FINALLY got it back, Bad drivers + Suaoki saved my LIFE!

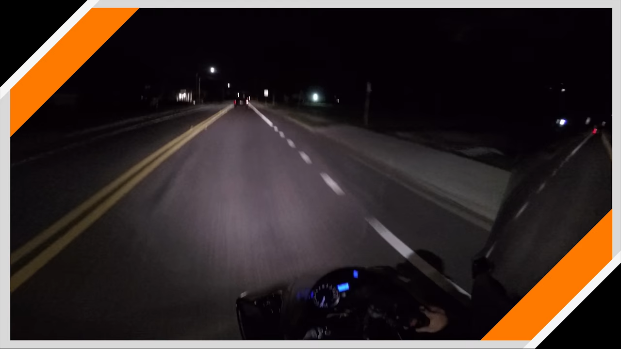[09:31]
this guy's car what is he doing what are these people doing like i don't see his brake lights activating but he was like stopping or slowing and then he was
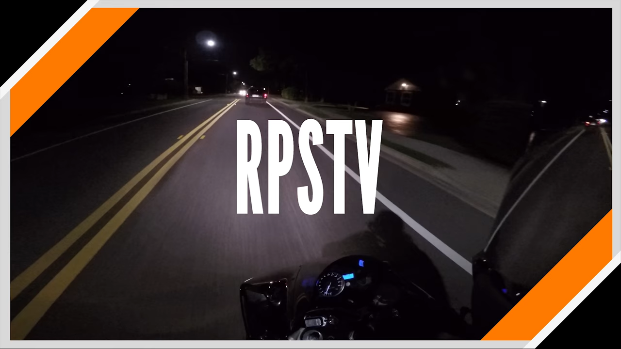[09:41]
like swerving to the left i thought he was maybe trying to turn i don't know what this guy is doing